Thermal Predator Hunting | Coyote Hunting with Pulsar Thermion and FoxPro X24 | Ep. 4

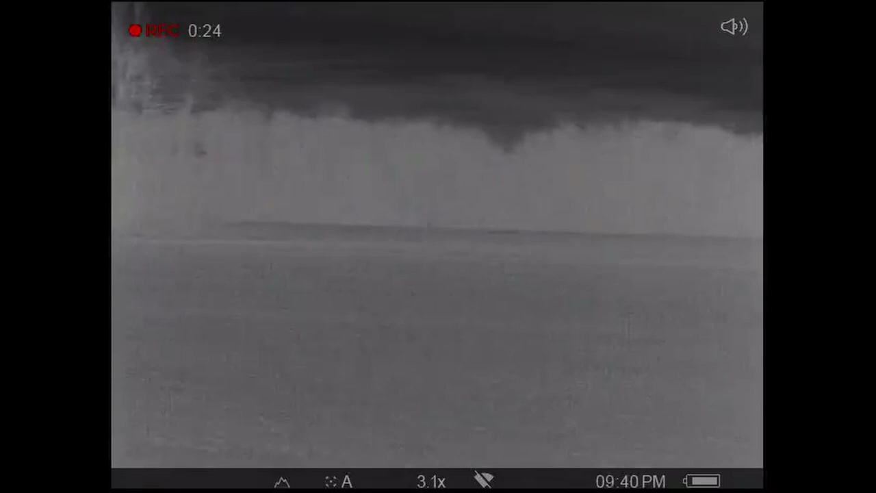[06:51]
Switched over to MFK Pound Town.
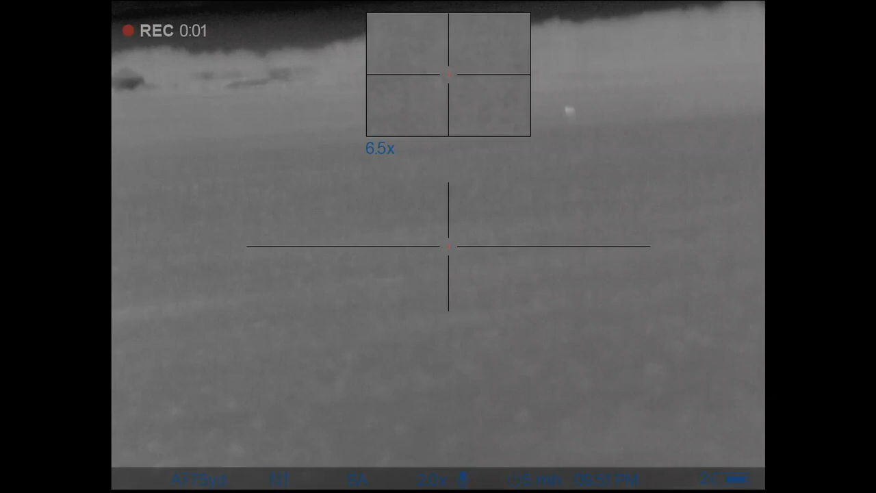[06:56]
I cut out quite a bit of the video, but I watched this thing come in for probably 12 to 15 minutes,
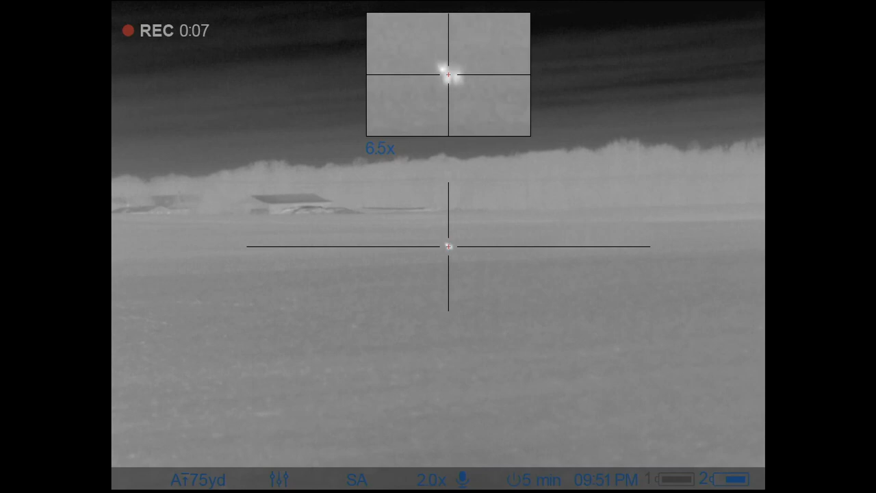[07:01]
just slowly working his way towards me.
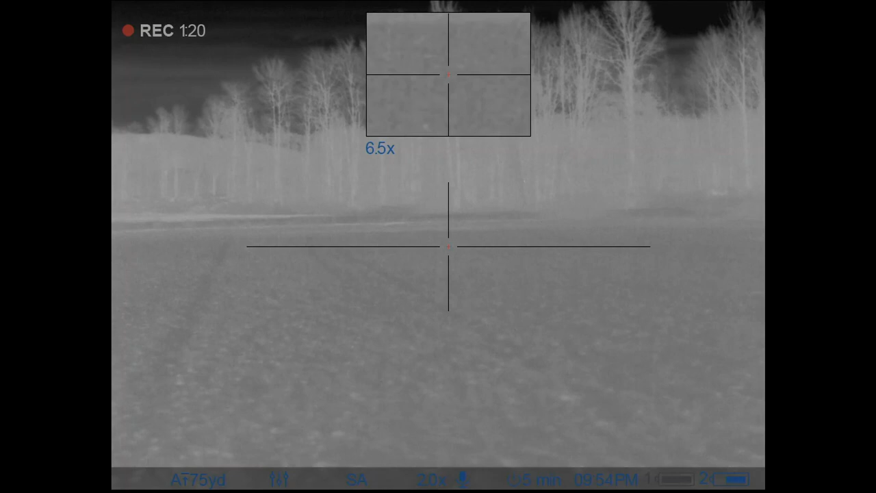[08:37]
All right, guys, I think I got another one down. That one did run a little bit, but I never did see it make it to the wood line.
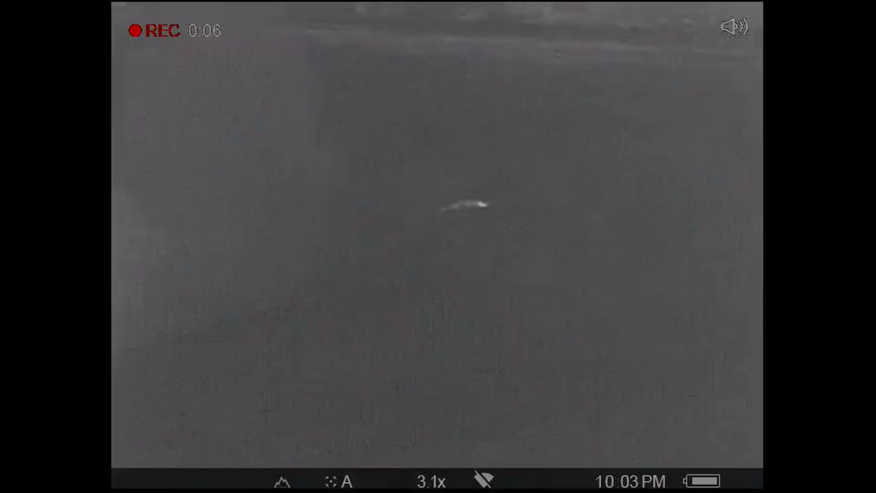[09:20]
All right, guys. Number two down, set number two.